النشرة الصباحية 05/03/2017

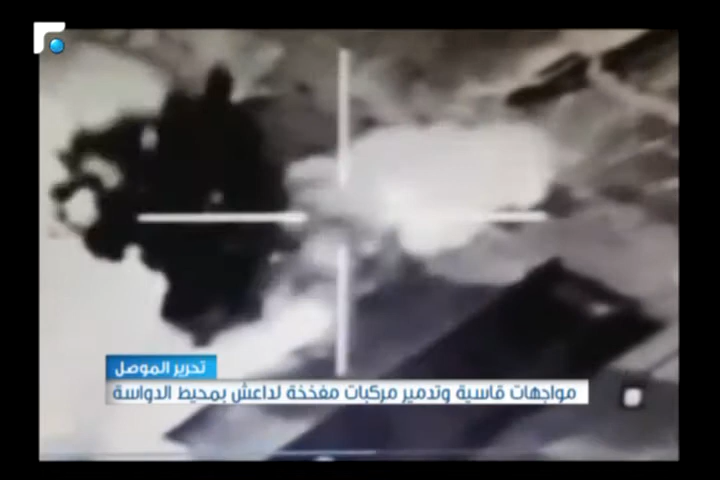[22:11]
للتحالف الدولي استهدفت مقرا للتنظيم في الجانب الغربي من الموصل يعود إلى مجموعة ما يسمى بجند الخلافة ومن قتل الغارة المسؤول